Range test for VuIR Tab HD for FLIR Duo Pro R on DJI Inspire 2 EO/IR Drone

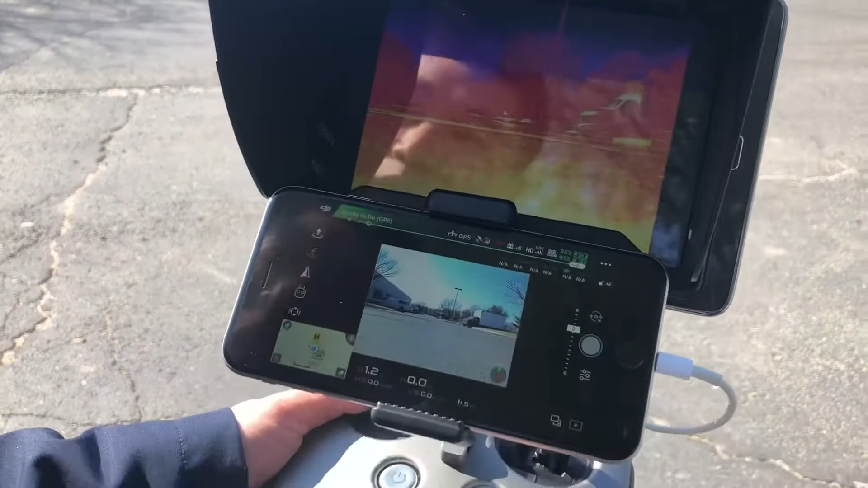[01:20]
GHz video downlink system either analog of digital this
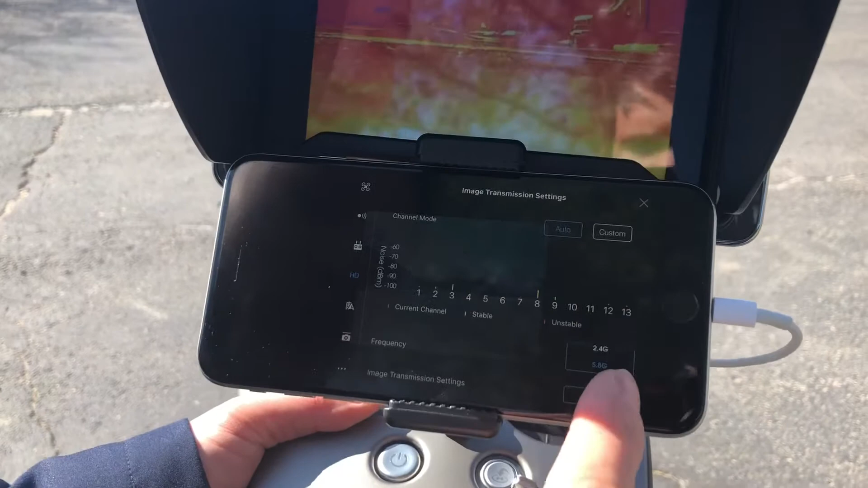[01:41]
2.4 GHz mode so you don't have interference with our own system DJI
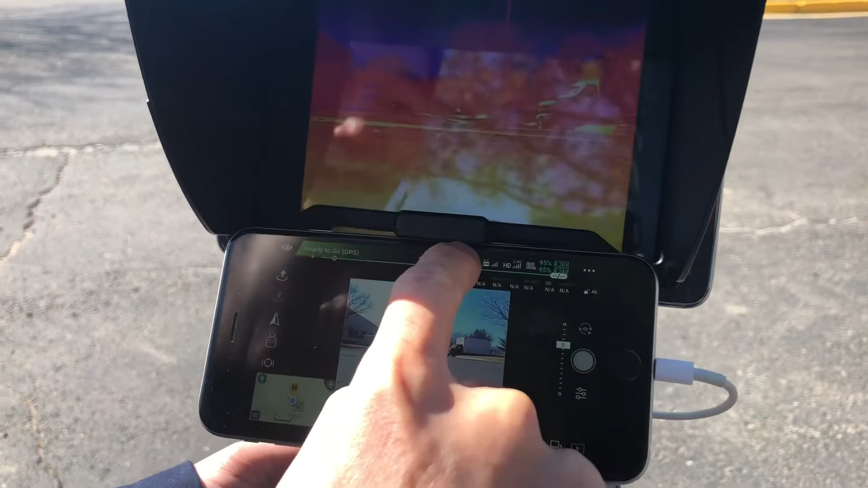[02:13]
the next thing you want to do is on the inspire 2 because you mount something underneath